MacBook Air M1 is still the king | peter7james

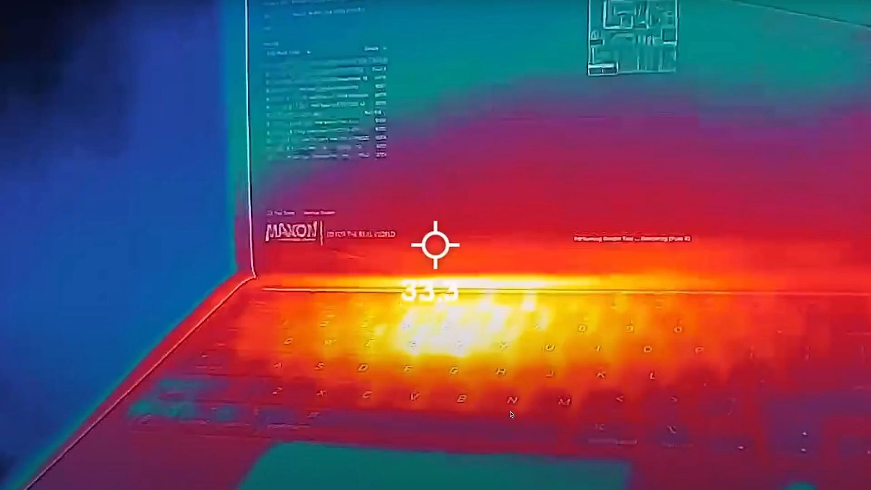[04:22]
M2 on the other hand have a higher temperature than the M1
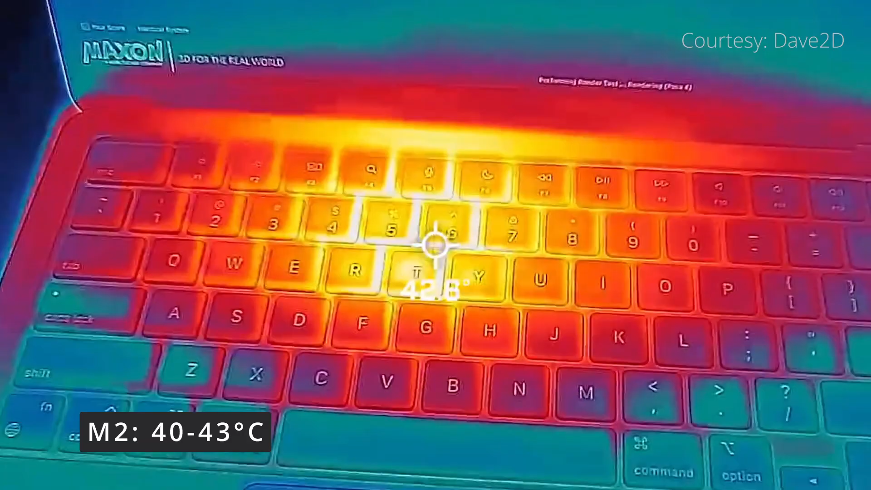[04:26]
when in full load but
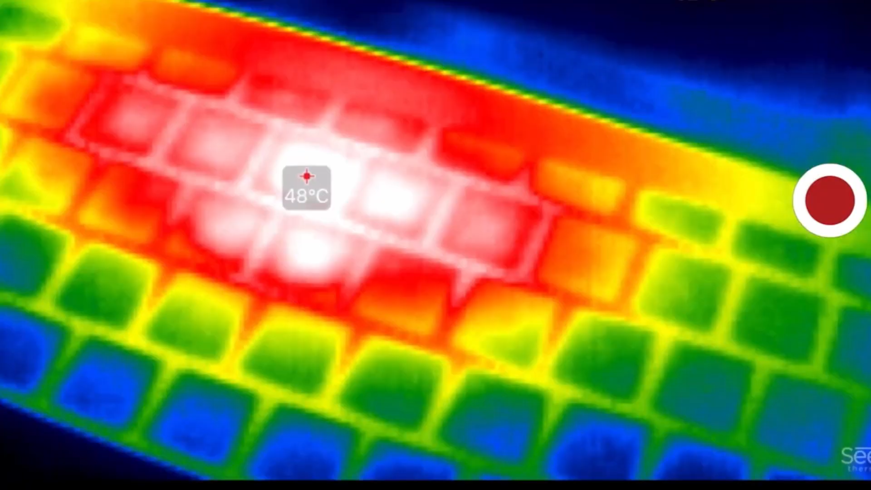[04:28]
On screen: spot 48°C
it is still cooler than its Intel counterpart
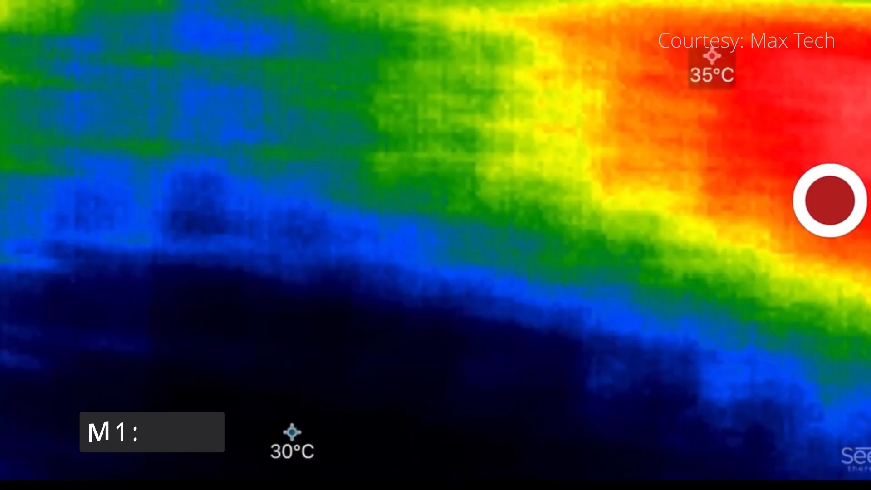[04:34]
is increasing heat but it's still bearable